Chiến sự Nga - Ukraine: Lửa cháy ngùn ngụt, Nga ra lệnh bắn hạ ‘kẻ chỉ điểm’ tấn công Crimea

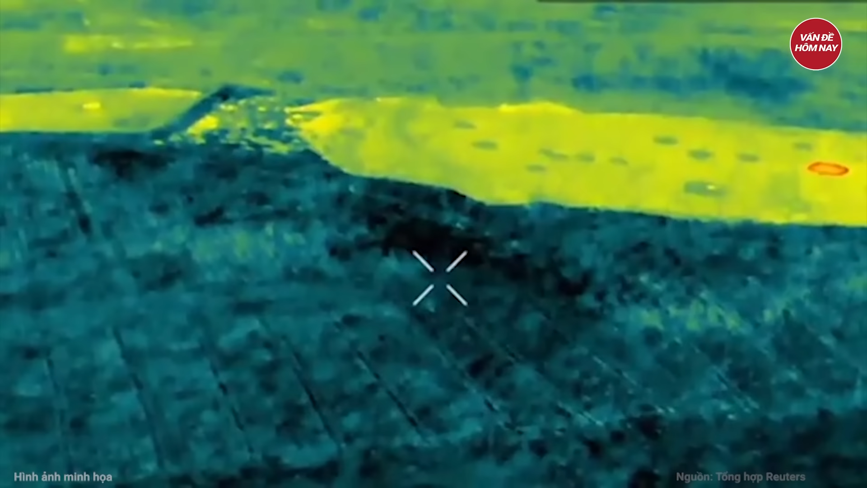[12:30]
Cuộc tấn công được cho là xảy ra ở Kherson.
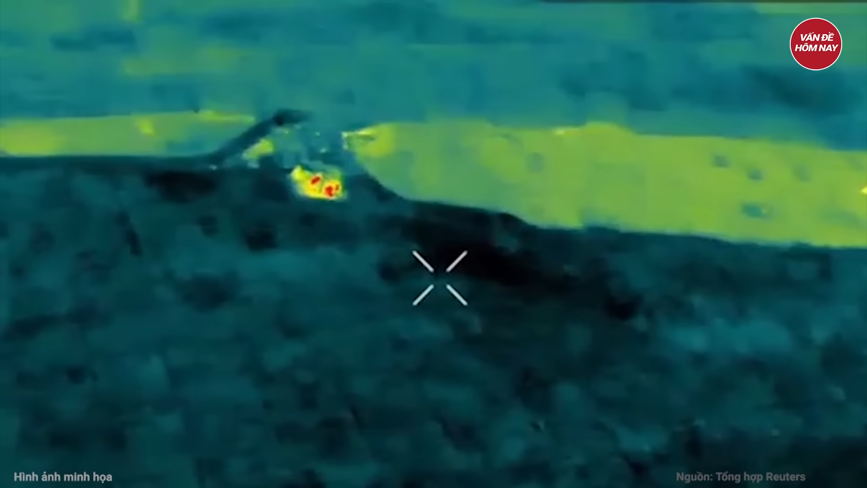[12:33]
Hình ảnh cuối đoạn video cho thấy các công trình kiến trúc dường như đã bị săn bằng và biến thành đống đổ nát.